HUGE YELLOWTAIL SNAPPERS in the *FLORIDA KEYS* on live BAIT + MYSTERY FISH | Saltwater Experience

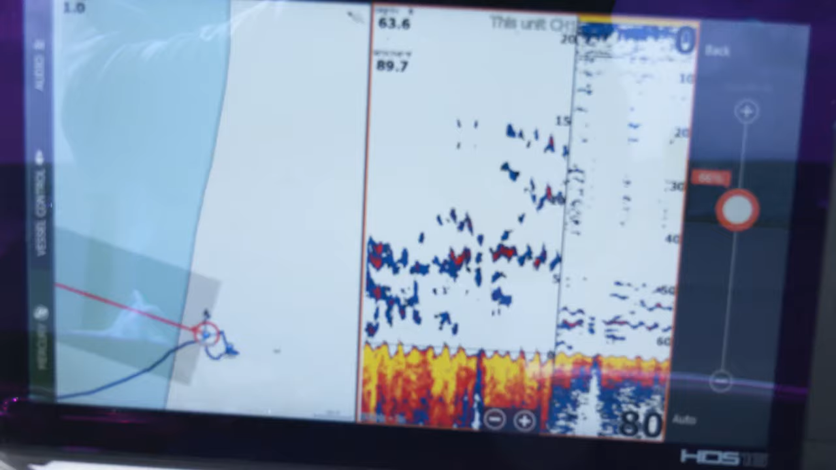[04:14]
I mean, that was, you don't know what it is, but there was a lot of them.
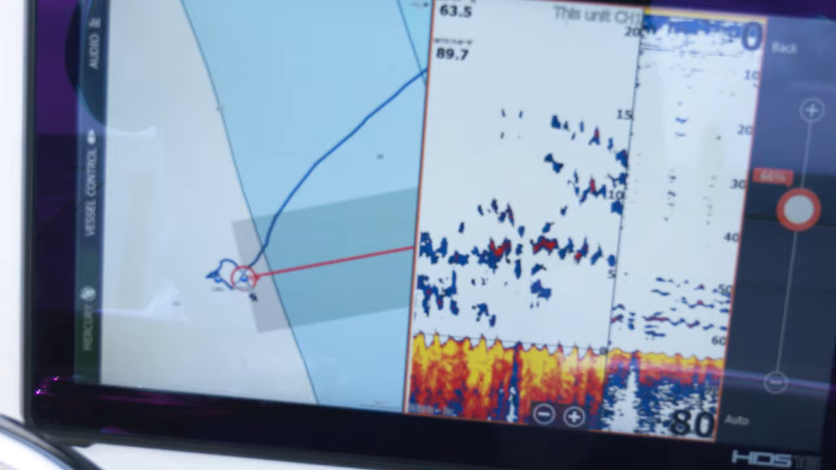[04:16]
I mean, that bottom machine was lit up. And, you know, he said he'd been out the day before and, you know, caught mangroves good.
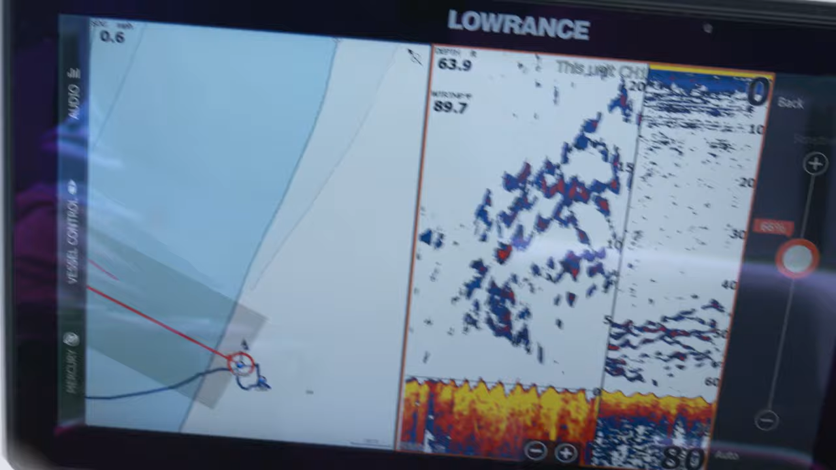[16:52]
This Lowrance 16 live unit has a great, easy to use sonar.
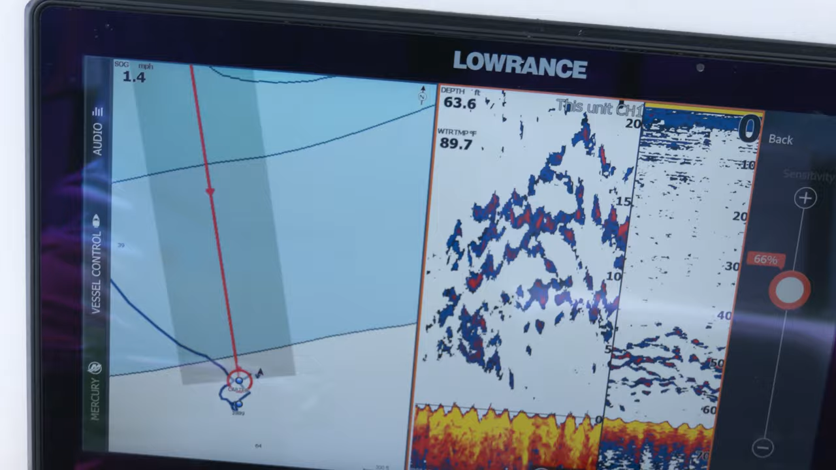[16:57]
On screen: depth 63.6 ft, water 89.7°F
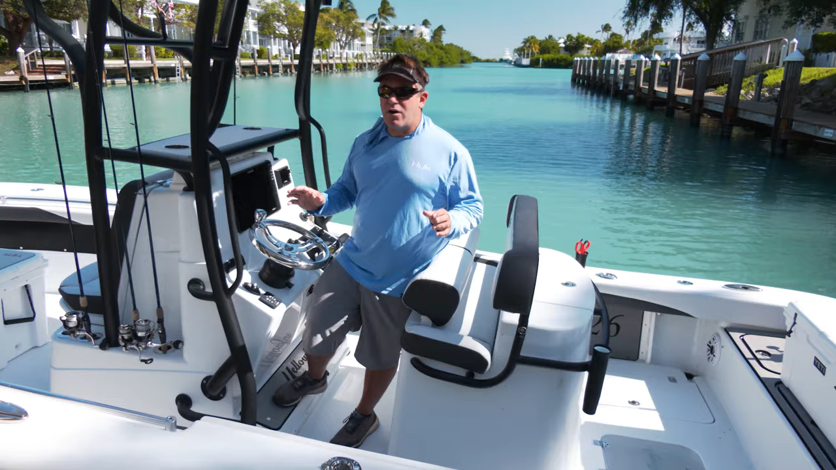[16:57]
All I really do is put it on auto. I put it on split screen so where one side is zoomed in a little bit more than the other.
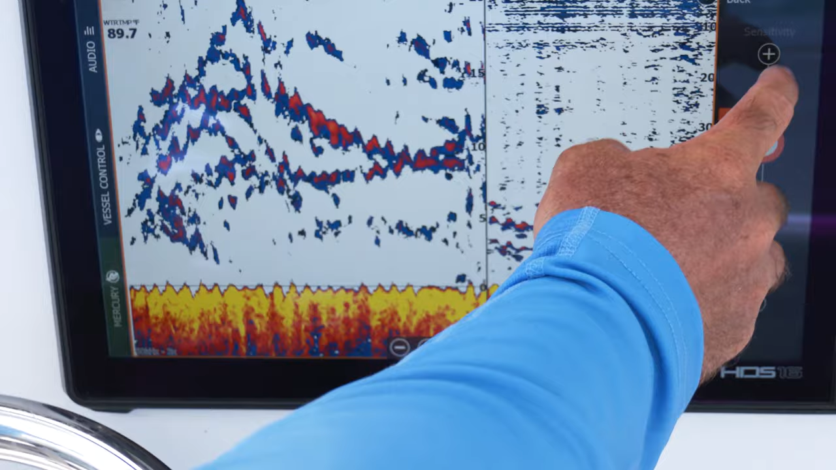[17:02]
On screen: water 89.7°F
And then we just idle up and down the reef.
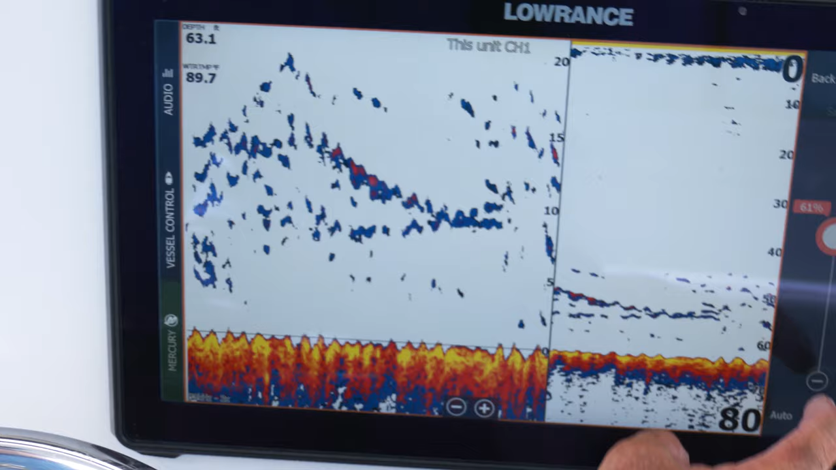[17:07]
And that 50 foot to 80 foot range is usually a really sweet spot where those snappers are hanging out, especially during the spawning time. And we will mark those fish.
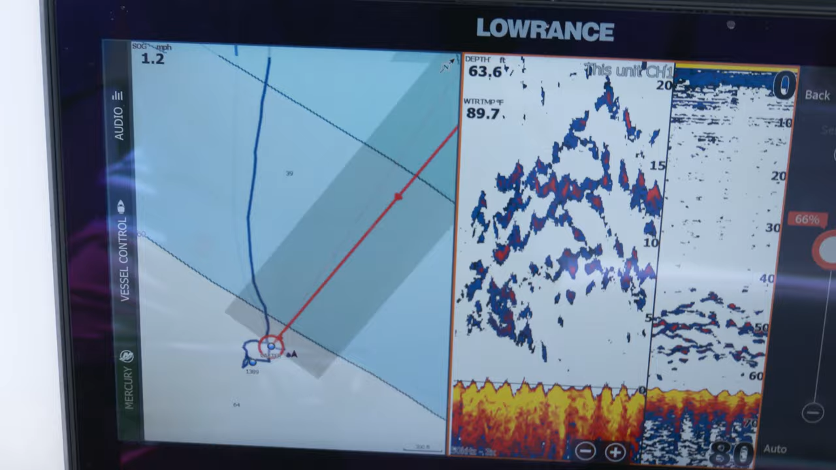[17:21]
On screen: depth 63.6 ft, water 89.7°F
drop that anchor down that same depth of water, and that current flow should take that chum right back to them,
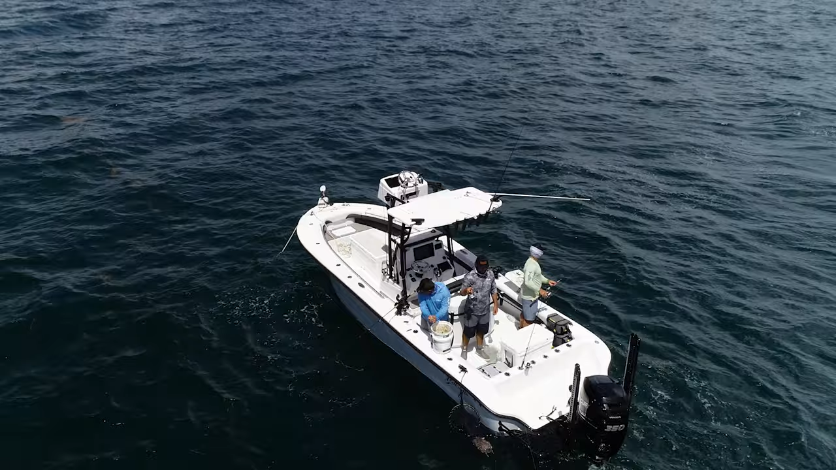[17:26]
whether you're sandballing or just regular chum, they're gonna respond to that and come to you. So really the big key to find these schools of fish is their sonar. Spend the time, don't just go out and drop anchor anywhere somebody tells you, spend the time to look around. So the unit we're using today is the Lowrance HDS Live unit.
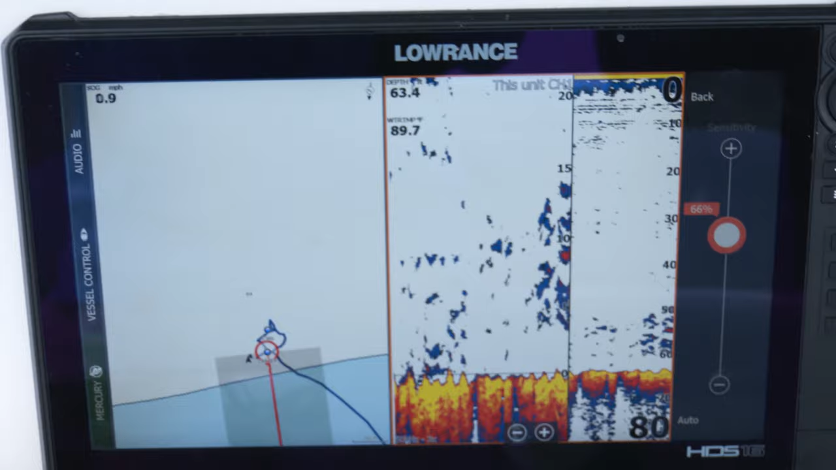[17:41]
On screen: speed 0.9 mph
It's a 16 inch, has a super easy to use sonar.
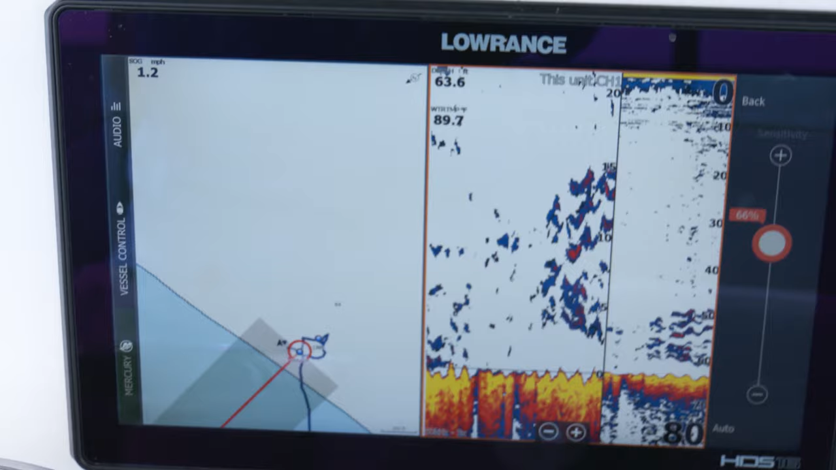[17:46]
It's very accurate, great detail, really trust it. If you wanna check out this exact unit, you can go to Tackle Direct and check out the link below.